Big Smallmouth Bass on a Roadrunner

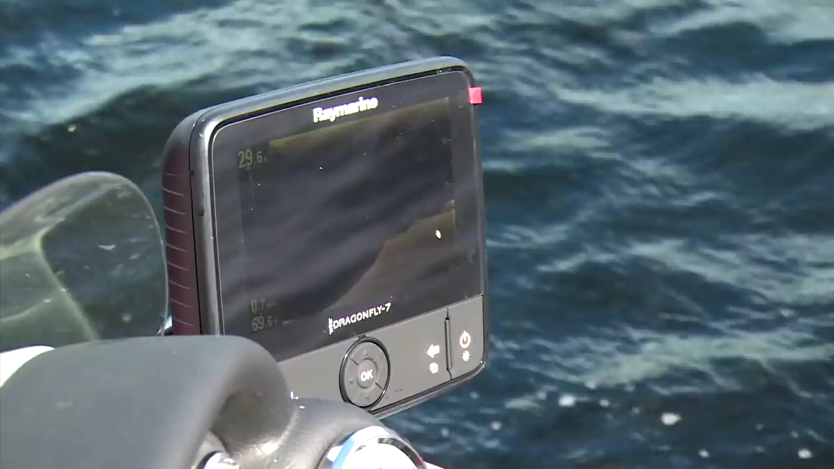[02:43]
I got them set on down vision right now. We can see those rocks really, really good, and we can actually see fish down there. We're only using a little 8-thats roadrunner. It's all we're using, a little 8-thats roadrunner.
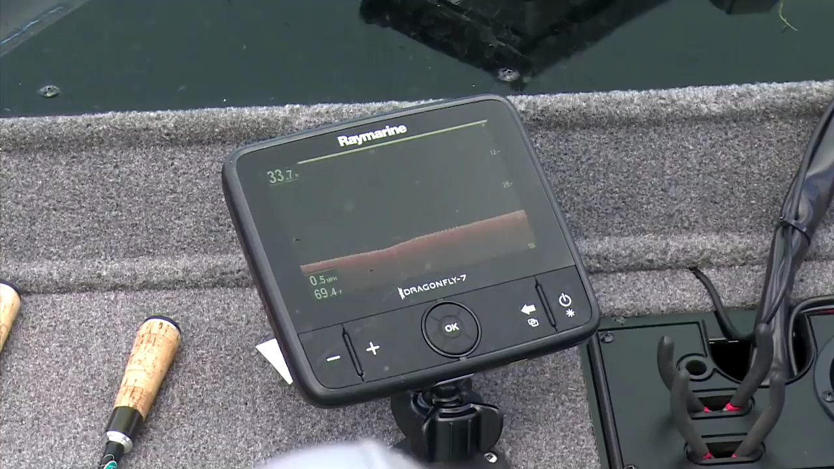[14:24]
On screen: speed 0.5 mph
I use Ray Marine Dragonfly units on all of my tracker boats.